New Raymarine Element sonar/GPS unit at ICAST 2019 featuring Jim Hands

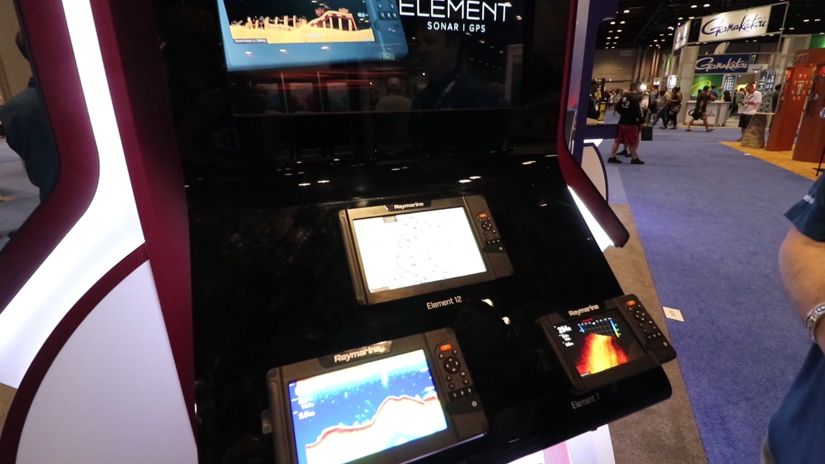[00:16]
We're really excited about Element here.
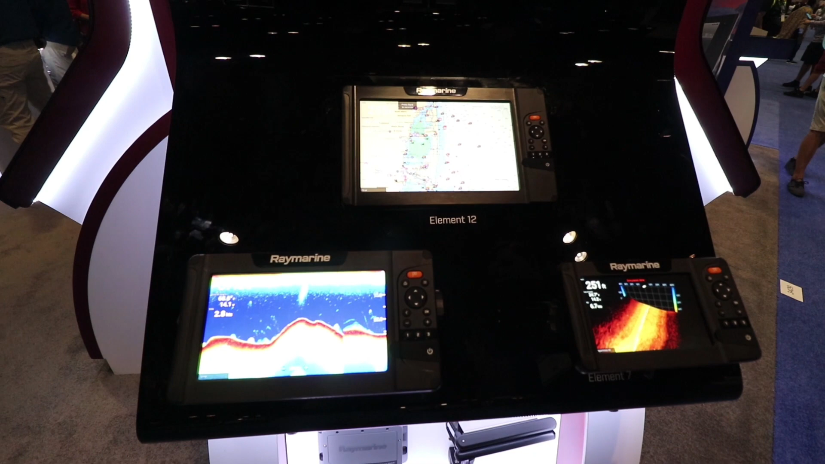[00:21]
A quick overview, available in three sizes, 7, 9 or 12 inch each display,
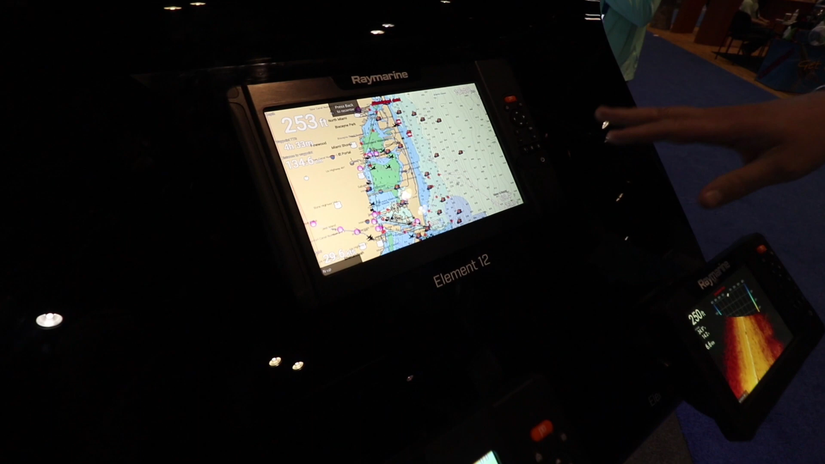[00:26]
1500 nit, super bright display, nice rugged construction, backed by a three-year warranty.
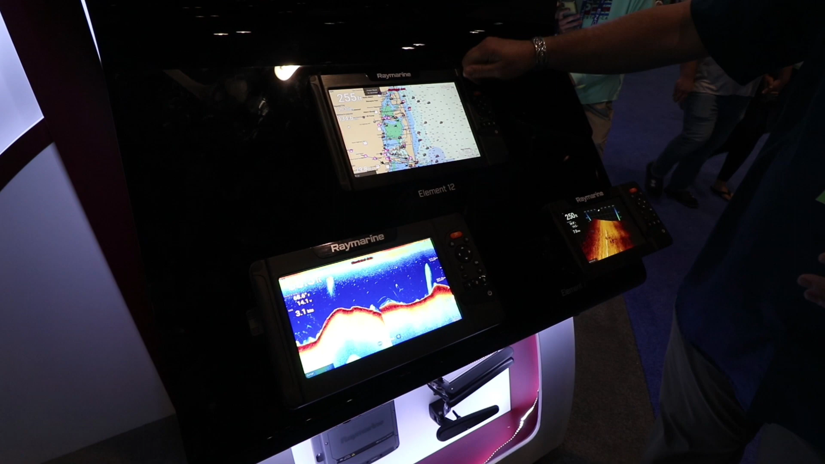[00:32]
These are really units that can take a beating.
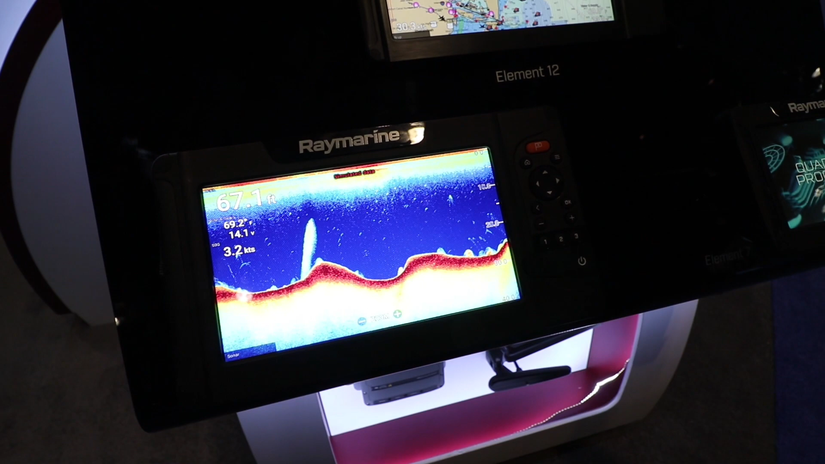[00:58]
On screen: depth 67.1 ft, speed 3.2 kn
So we call that our Real Vision 3D. We'll just go out a simulator here and we'll take a look.
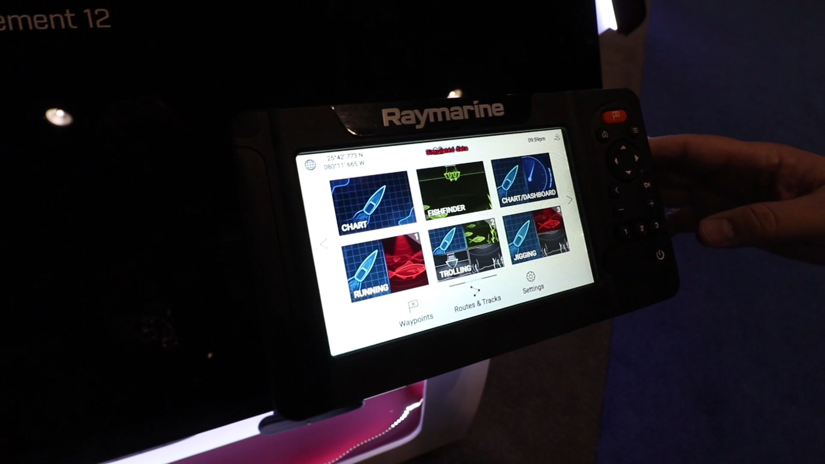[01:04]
So it has 3D capability, has our high resolution down vision and side vision.
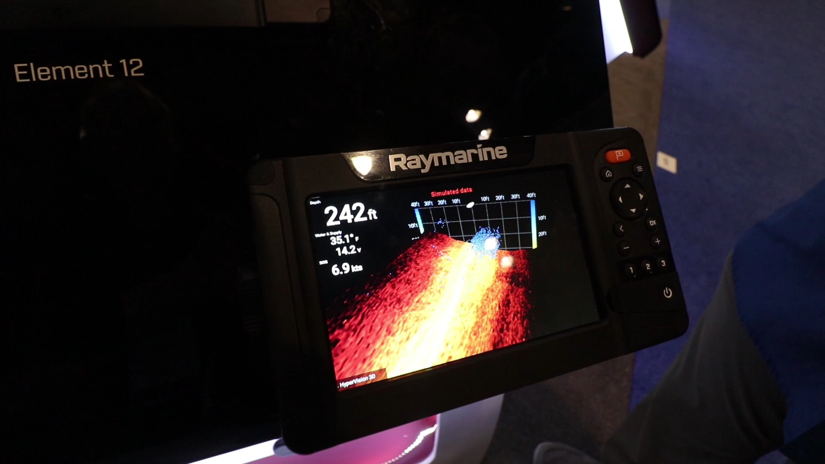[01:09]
On screen: depth 242 ft, water 35.1°F, speed 6.9 kn
And we're also employing what we call our Hyper Vision 1.2 megahertz.
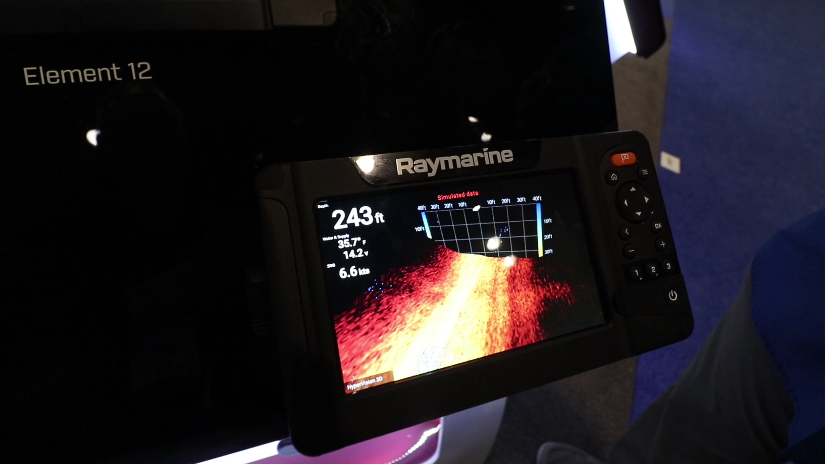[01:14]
On screen: depth 243 ft, speed 6.6 kn
So that's super high frequency sonar and that gives you lifelike sonar imagery.
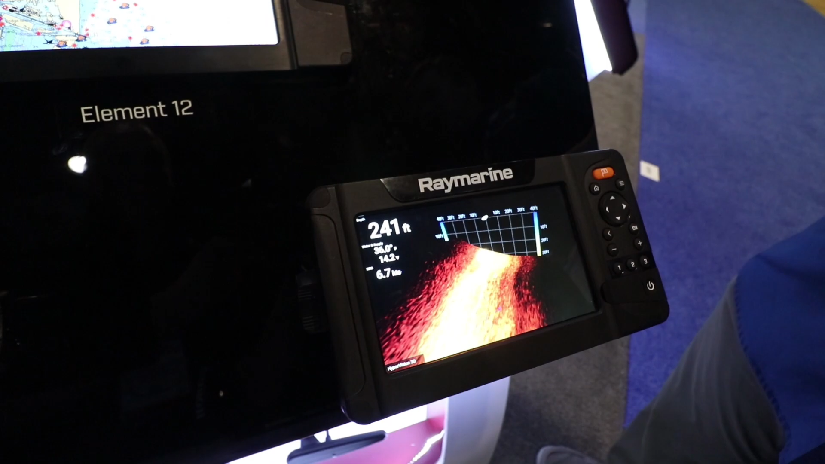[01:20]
On screen: depth 241 ft
Each element also features a quad core processor.